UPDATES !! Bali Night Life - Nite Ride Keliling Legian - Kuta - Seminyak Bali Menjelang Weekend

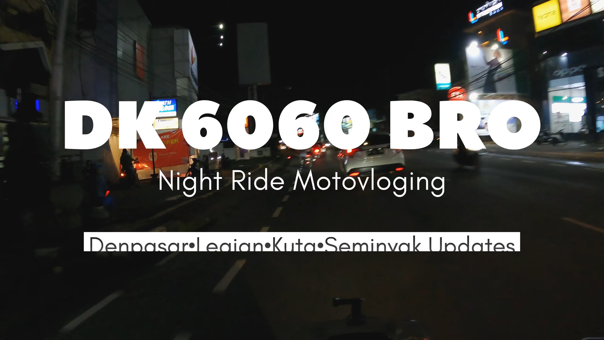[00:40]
Pada kesempatan kali ini kita akan motovlogging malam-malam nih, menyusuri beberapa ruas jalan yang berada di Kota Denpasar, Kuta dan Legian, Bali.
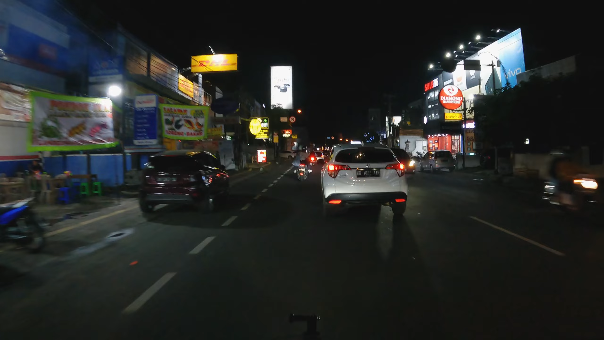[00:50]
Kita akan melihat situasi malam menjelang weekend. Pada kesempatan hari ini, sudah seramai apakah situasi kondisi yang berada di seputaran Kota Denpasar,
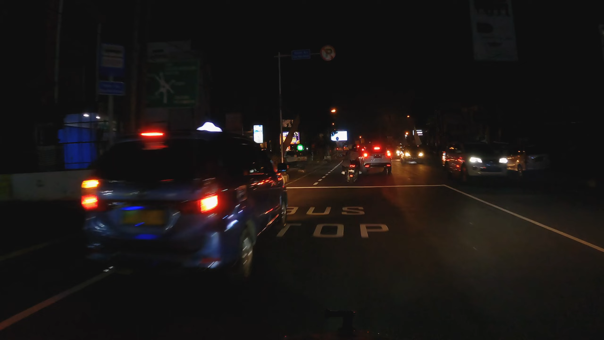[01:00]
Legian dan Kabupaten Badung, ya tepatnya di Legian dan Kuta, Bali. Oke teman-teman semuanya, jangan lupa tonton channel DK6060 Bro di video ini sampai habis. Kita akan lanjut dulu menuju ke area Kuta, Legian dan sekitarnya.
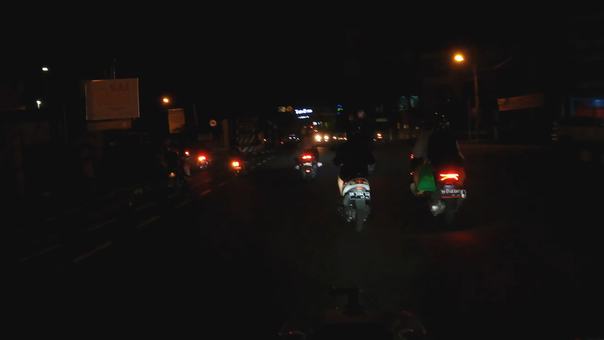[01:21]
Oke teman-teman semuanya, saat ini kita sedang berada di jalur lintas Jalan Teku Umar dan Denpasar, Bali.
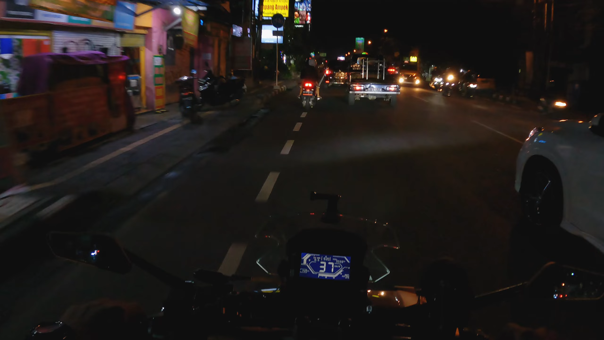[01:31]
Tepatnya jam 9.20 waktu Indonesia bagian Bali teman-teman. Ya, beginilah situasi menjelang weekend di Kota Denpasar pada malam hari ini. Masih cukup ramai teman-teman, bisa dilihat di video kita kali ini di DK6060 Bro. Masih cukup ramai, orang-orang lagi menikmati situasi jalanan malam di Kota Denpasar.
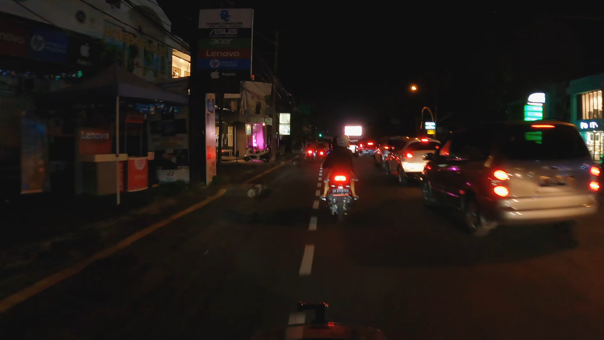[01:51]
Dan sebentar lagi kita akan melintasi jalur Jalan Kartika Plaza,
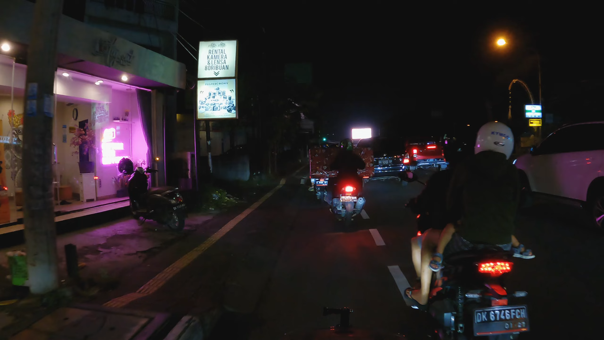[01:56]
jalur Pantai Kuta, jalur Legian,
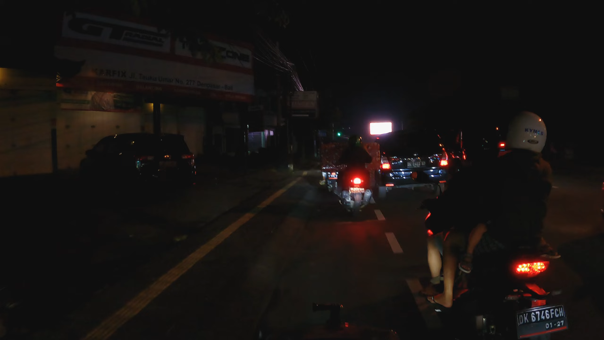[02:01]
dan jalur Seminyak di pusat-pusat keramaian yang biasa di Kabupaten Bali itu teman-teman.
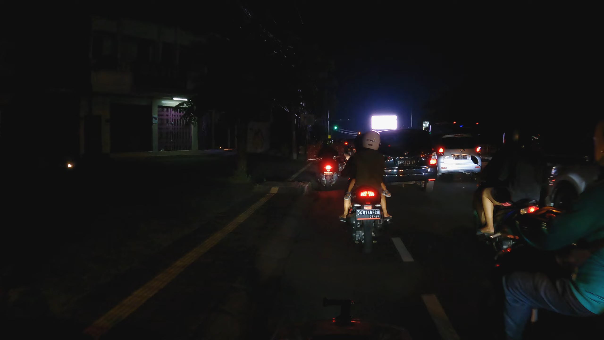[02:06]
Nah inilah dia, kita masih berada di seputaran Jalan Teku Umar, Kota Denpasar, Bali ini teman-teman. Situasinya masih cukup ramai dikategorikan di malam ini karena ini adalah weekend, banyak dari pengendara atau warga Kota Denpasar yang ingin
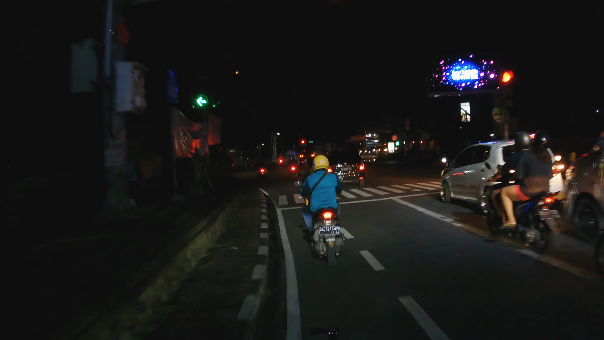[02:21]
menikmati malam sekedar riding-riding tipis-tipis begitu teman-teman. Oke teman-teman semuanya, sahabat DK6060 Pro, kita akan lanjut dulu menuju ke area Jalan Raya Legian dan Pasar. Badung, Bali. Oke, kita lanjut dulu. Oke, teman-teman semuanya, kita sudah berada di, kita maksudnya masih berada di jalur lintas Imam Bonjol.
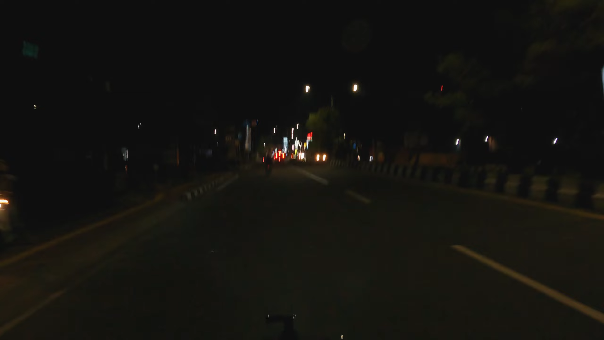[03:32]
mau malam Jumat, itu ramai dan macet di sini teman-teman. Tapi karena di sini masih masa-masa pemulihan, jadi situasinya bisa dilihat seperti kondisi di video kita saat ini, ya seperti inilah kondisinya teman-teman.
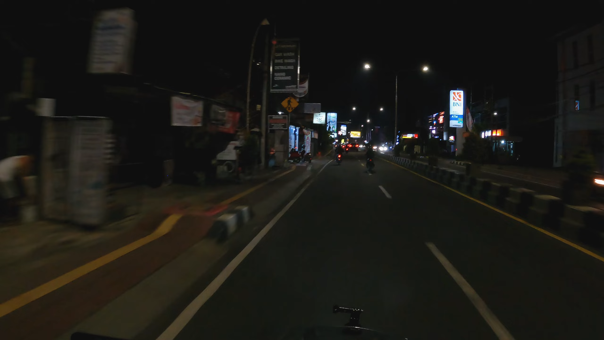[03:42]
Oke, kita akan lanjut dulu menuju ke Jalan Legian, tapi kita akan masuk ke Jalan Dewi Sri teman-teman, melihat situasi kondisi di sana, karena di Jalan Dewi Sri sendiri itu banyak angkringannya teman-teman. Kita akan melihat situasinya seperti apa malam ini, di malam Jumat ini, apakah ramai kah angkringan yang ada di Jalan Dewi Sri atau sepi-sepi saja begitu teman-teman. Oke, kita lanjut dulu.
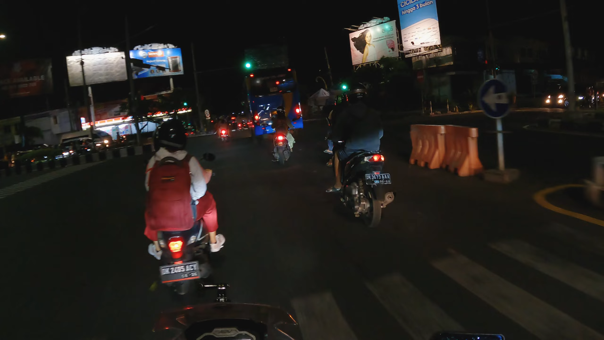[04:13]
Oke teman-teman semuanya, kita akan melintasi jalur Sunset Road. Di video sebelumnya sudah kita jelaskan bahwa itu adalah lampu merah terlama yang berada di Jalan Imam Bonjol teman-teman, dengan 150 detiknya begitu teman-teman. Oke, kita sudah masuk nih di Jalan Sunset Road menuju ke Jalan Dewi Sri, sebelum nanti kita akan menuju ke Jalan Raya Legian melihat kehidupan malam atau situasi malam yang terupdate yang berada di Jalan Raya Legian. Kita akan update semuanya kepada teman-teman fans setia DK6060 Bro.
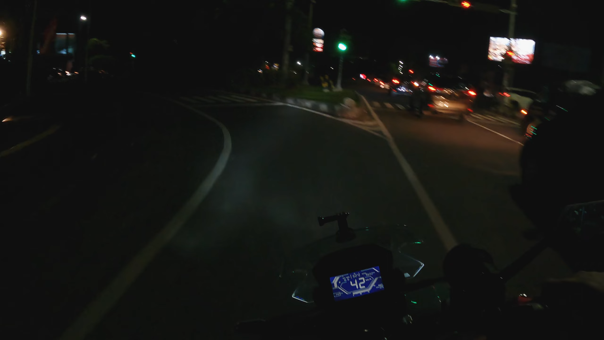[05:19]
Oke teman-teman, kita sudah memasuki jalur lintas Jalan Dewi Sri. Jalan Dewi Sri, Legian, Bali. Banyak yang salah persepsi bahwa Jalan Dewi Sri ini adalah jalur dari
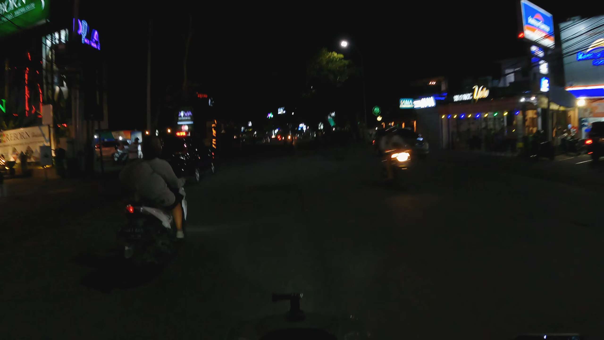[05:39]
Kuta, tapi sebenarnya ini masuk Kelurahan Legian ya teman-teman ya.
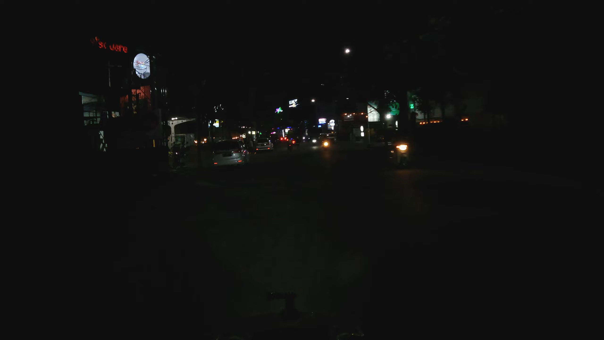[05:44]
Jadi ini Jalan Dewi Sri Bali dan masuk Kelurahan Legian. Jadi beginilah situasi malam Jalan Dewi Sri, itu angkringannya ramai banget teman-teman. Itu angkringan juga di sebelah kanan juga ramai banget. Jadi di sini adalah jalan dengan banyak angkringan gitu. Di sini juga ada angkringan nih teman-teman, Lunox dan Delta. Ini luar biasa nih, Lunox dan Delta. Angkringan yang sangat luar biasa dan sangat mahal teman-teman. Kalau angkringan di sini murah teman-teman. Kalau yang tadi itu di Lunox dan Delta itu cukup mahal teman-teman.